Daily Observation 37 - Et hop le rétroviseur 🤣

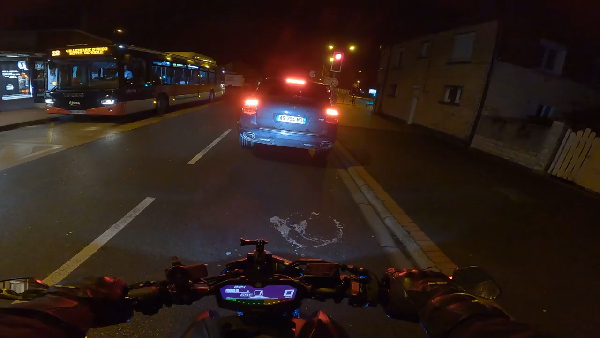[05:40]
non c'est rouge c'est rouge ben oui c'est rouge les gens se font avoir, dès que le feu là-bas passe vert ils pensent que celui où je suis actuellement passe vert aussi mais non
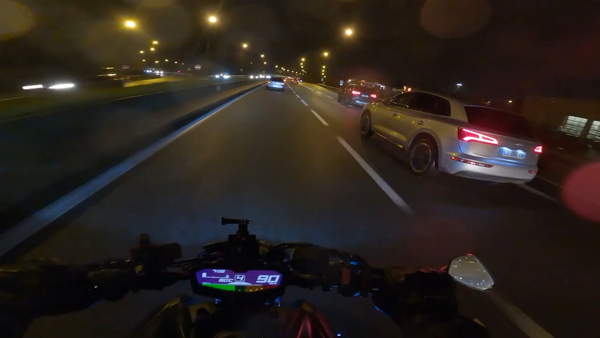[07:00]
ça fait la peine d'avoir une voiture à plus de 40 000 c'est même pas mettre tes rétroviseurs